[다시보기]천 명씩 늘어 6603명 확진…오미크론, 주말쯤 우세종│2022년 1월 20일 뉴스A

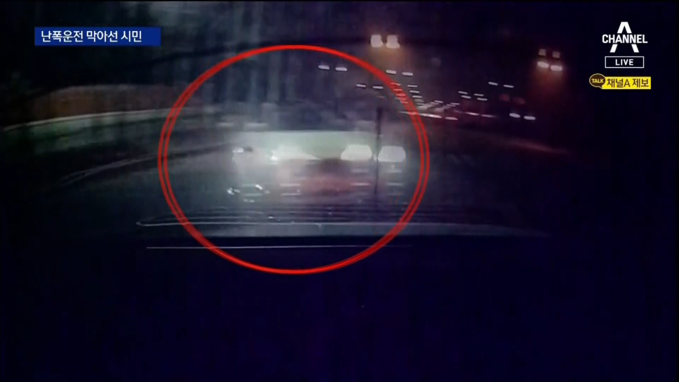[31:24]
도주 차량의 속도는 최고 시속 130km. 속도를 안 줄이고 우회전하다가 교차로를 지나던 트럭과 부딪힐 뻔하기도 합니다. 잠시 뒤 옆 차선에서 검은색 SUV 차량이 나타나 빠른 속도로 도주 차량을 따라 붙습니다. 앞서거니 뒷서거니 하며 승용차 진로를 막아 속도를 늦춥니다. 그 사이 순찰차 두 대가 앞뒤를 에워싸 도주 차량을 멈춰 세우고 경찰관이 운전자를 검거합니다.